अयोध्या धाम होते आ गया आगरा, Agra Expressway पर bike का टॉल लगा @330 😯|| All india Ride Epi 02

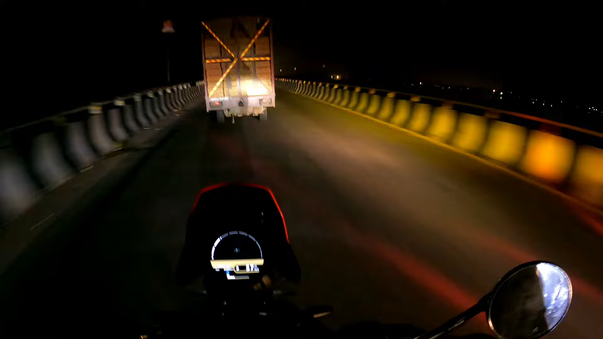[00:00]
दोस्तों तो गोरक पुष्टे निकलने के बाद हम आ गए हैं ऐध्या जी चुकि
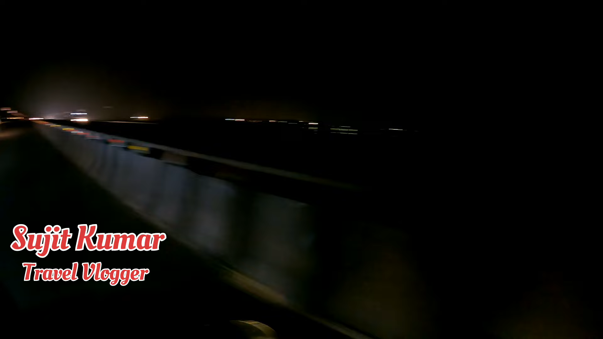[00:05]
रात का समय भेजुलेटी काफी क्लियर नहीं है तो रास्ता में आप लोग को क्या दिखला है सीधे आप लोग को
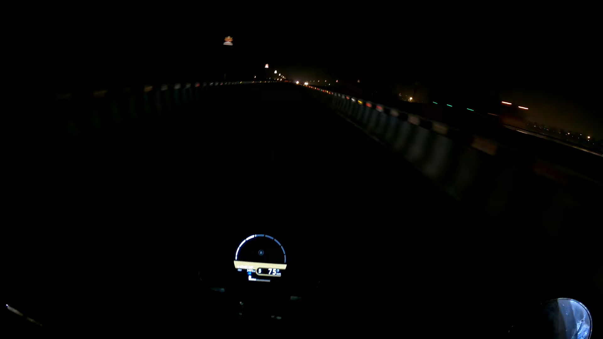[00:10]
दिखला रहे हैं अब ऐध्या धाम का लाइट आपके दाईने तरफ दिख
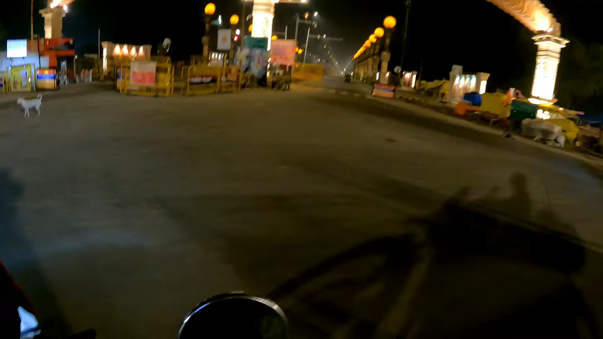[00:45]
कितना शुंदर लग रहा है यह जगा
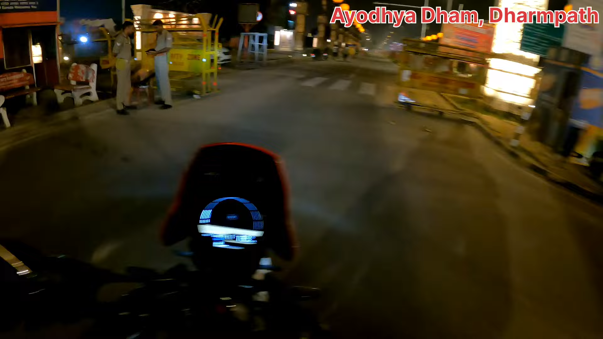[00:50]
तो यह अध्या धाम का मुख्य परवेश
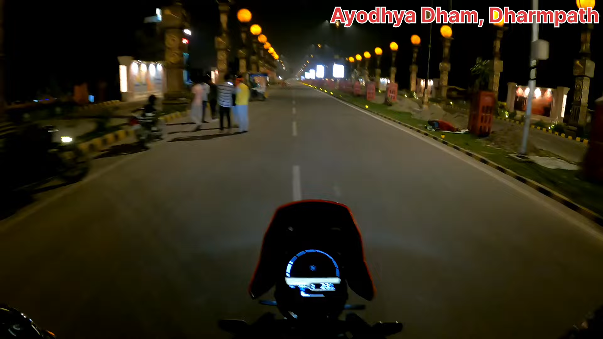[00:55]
दौर है तो देख सकते हैं आप शुख
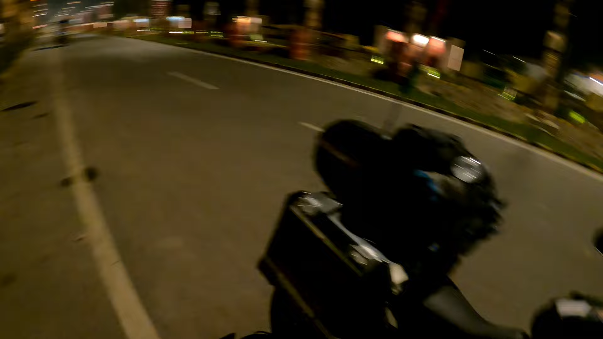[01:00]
और यहां हम आगए हैं देख सकते हैं यह रही है अपनी गड़ी
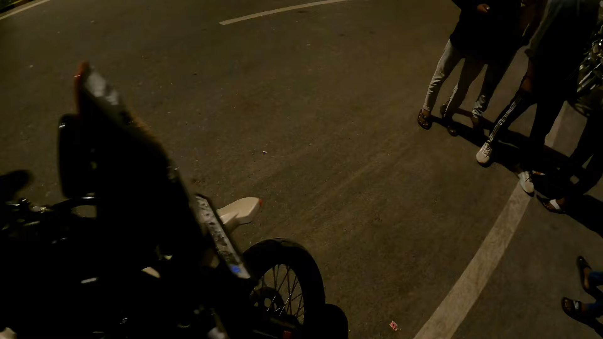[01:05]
और लोके और देखे कितना खुबसूरत यह
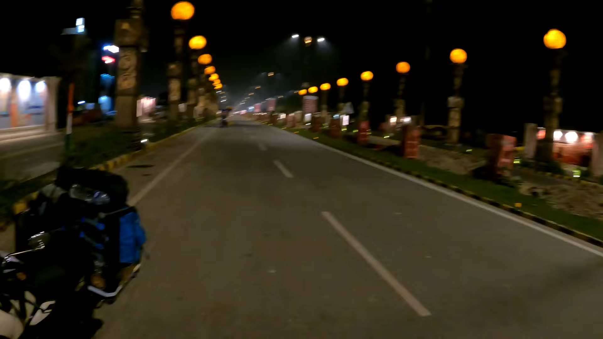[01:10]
दोस्तों हम आगए अध्या धाम में देख सकते हैं हमारे पीछे मुख्य दौर है
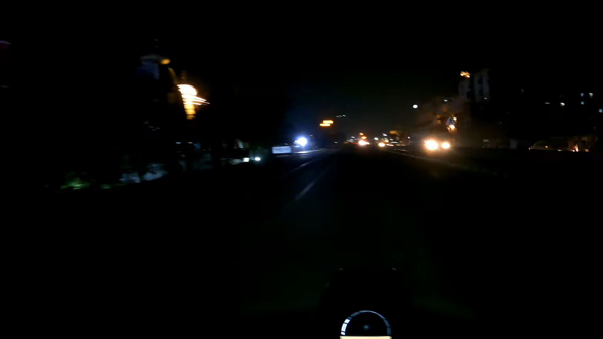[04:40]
यहां का सारा बिल्लिंग जो है न हमको महल नुमा लग रहा है बहतरीन
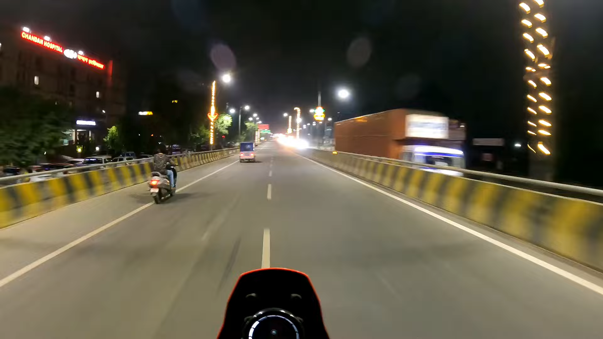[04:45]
लग रहा है अगराइभ पहुट ही तो इस अधर एक तो सांस्ता सरक भी है और दोनों तरफ इतना बुश्पूरत लाइटिंग किया गया है कि � में मन फुस हो जा रहा है